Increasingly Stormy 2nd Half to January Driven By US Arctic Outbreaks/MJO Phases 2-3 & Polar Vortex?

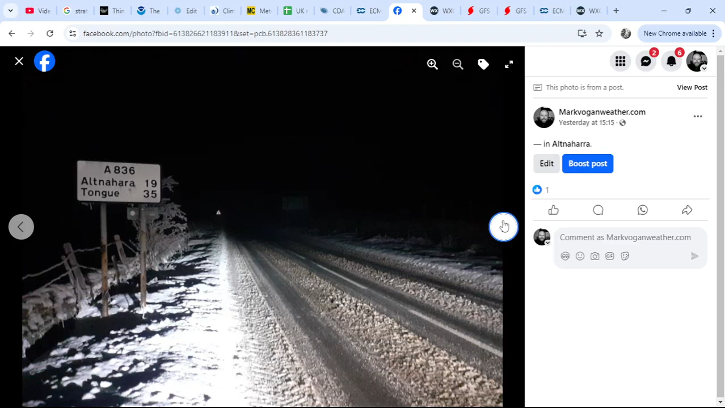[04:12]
track road once you get north of lurg and uh yeah it was a lonely old road it has to be said i sat in alt nahara for over two hours without a single car passing so it just shows you the uh the isolation
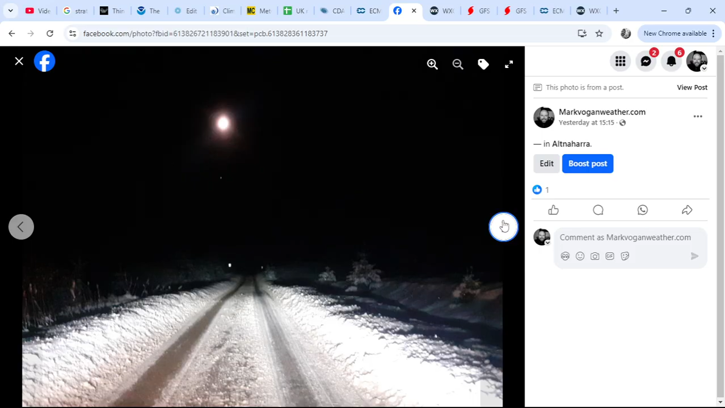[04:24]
in this part of sutherland in far northern scotland but they you can see the moon quite nicely in the picture look